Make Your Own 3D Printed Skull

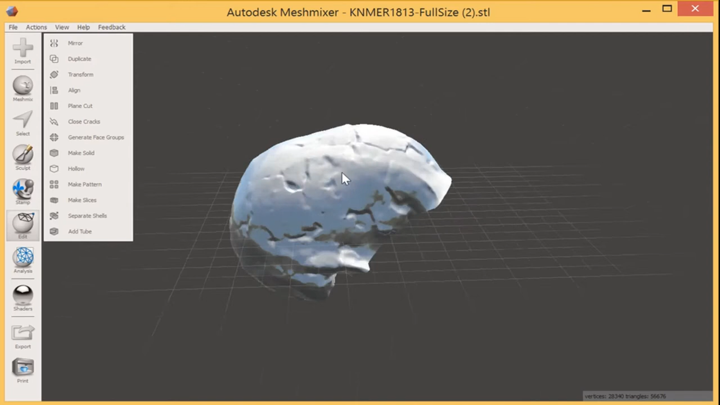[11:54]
Now the only kind of tricky thing here is, is that any other way this would actually be kind of difficult to tell how big this thing is in real life. The nice thing about MeshMixer is you can actually calculate the volume for me. But because I'm working in CCs, I have to make sure that my units are in centimeters. And the units by default in MeshMixer, at least right now the version that I have, is actually in millimeters. So what I'm going to do is I'm going to hit this Analysis tab over here. And you notice the second one down, it says Units and Dimensions. And you see here, it says Dimensions, X, Y, and Z.
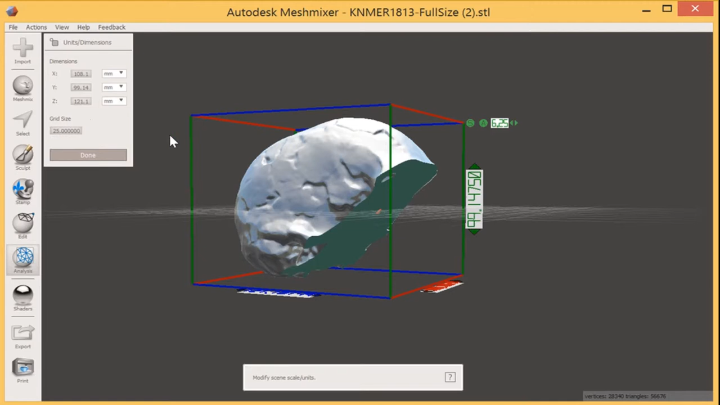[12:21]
Those are all my measurements in 3D space. They are in fact in millimeters. So I'm going to go ahead, I'm going to change them here to centimeters.
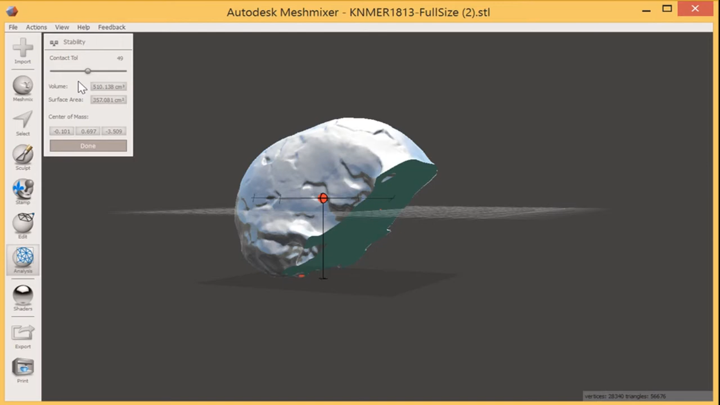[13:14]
But it also tells me the volume. And here it tells me that it's 510 cubic centimeters. Now let's say, just for the sake of argument, that this animal had a cranial capacity of 400. I have to make this smaller.
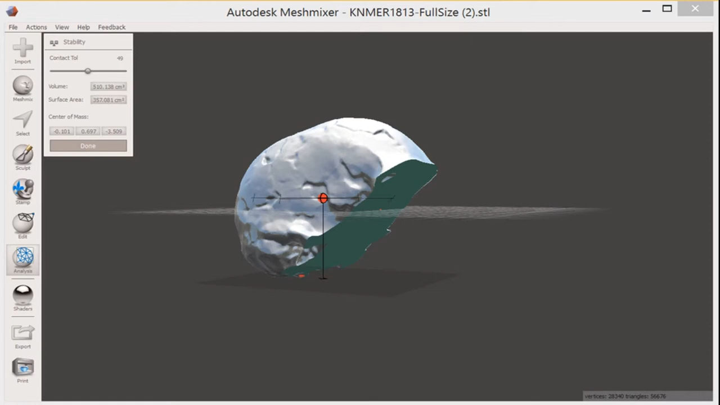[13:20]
And how I'm going to do that is by using a command called Transform.
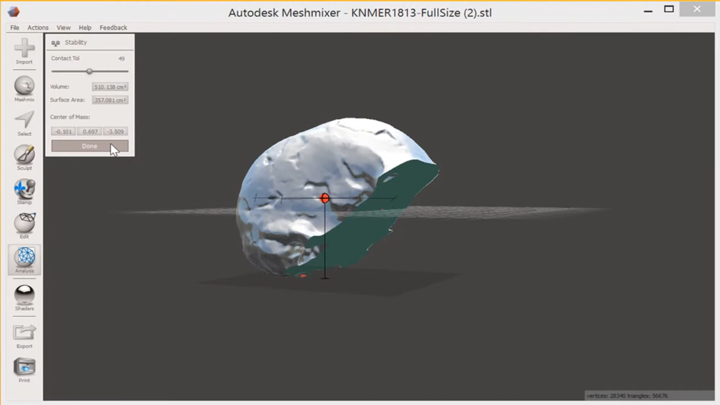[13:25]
All right? So what I'm going to do is, I'm going to instead here, notice how I have an Edit button again.
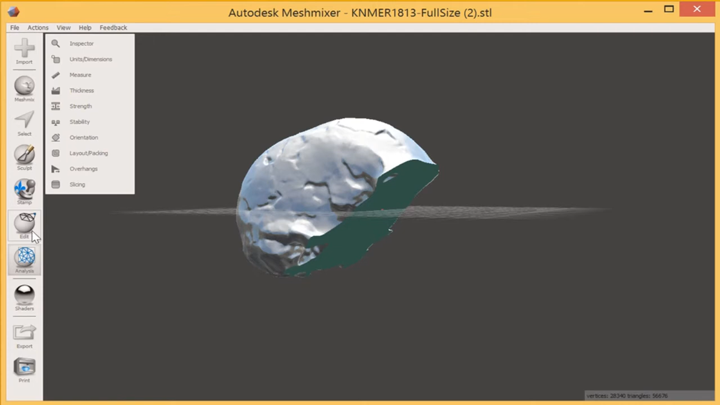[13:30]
I'll go back to Edit, and I'm going to hit Transform.
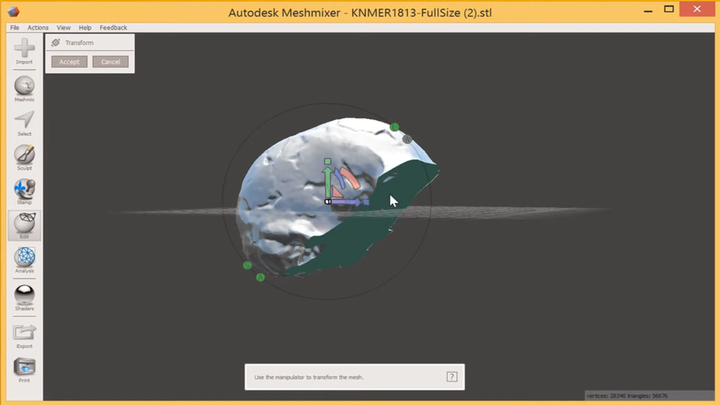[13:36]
Now all of a sudden, I kind of get these different little controls, in a sense, around my model and around my object. All right? So this will allow us essentially to both move things. These are what these kind of arrows here do. This is just me moving my model in 3D space.
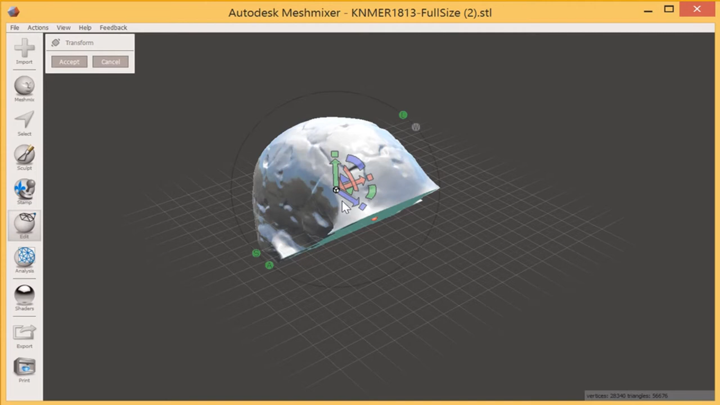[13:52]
But also scale it. So let's say I wanted to scale it very, very far in one direction. So let's say I wanted to stretch it along this axis here. I could totally do that. Now be careful.
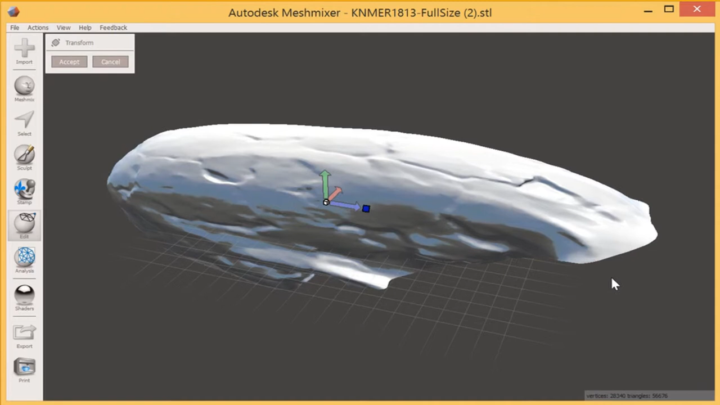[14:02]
It's really easy with software like this to kind of really get stuck and really deform your model until it's kind of nowhere near what you wanted it to be.
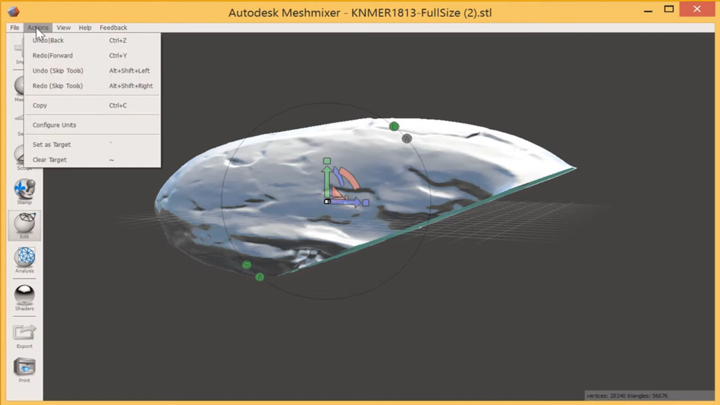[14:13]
So it's one of those things where Undo comes in handy. Now remember what I wanted to do is I wanted to scale it down. And we're going to scale them all down uniformly. What this essentially means is, see how there's a little white box in the middle there? That little white box I'm going to hold on to, I'm going to click and I'm going to drag and I'm going to scale it down. And you can see it getting smaller and smaller. If I scale it the other direction, sure, it'll get bigger.
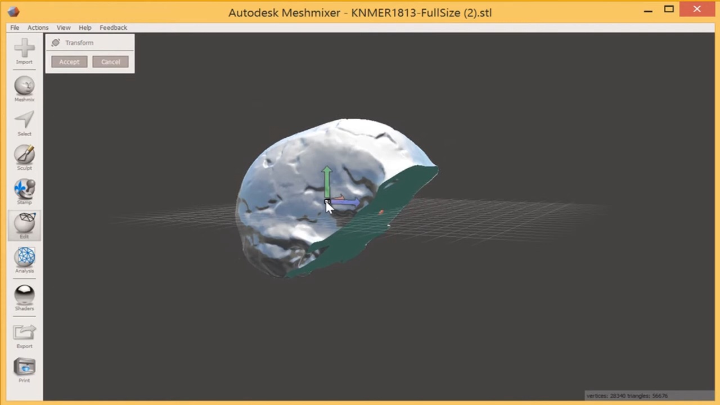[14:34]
But I know I want to make it smaller and smaller. Now this is actually a little bit of trial and error. So let's say I scale it down here.
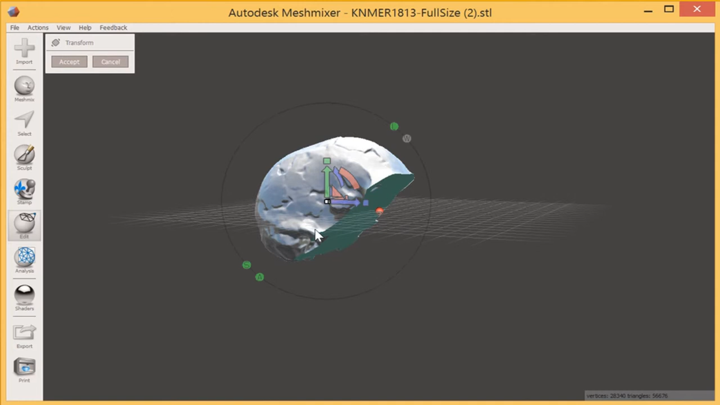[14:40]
And let's say I'm happy with that and I hit Accept. I have to go back, remember, Analysis, Stability. And then it will tell me what my new volume is. So just for the sake of this demo, I could go back and forth a couple times until I exactly got the volume that I wanted. But let's say I am happy with this volume being roughly about 250 cubic centimeters.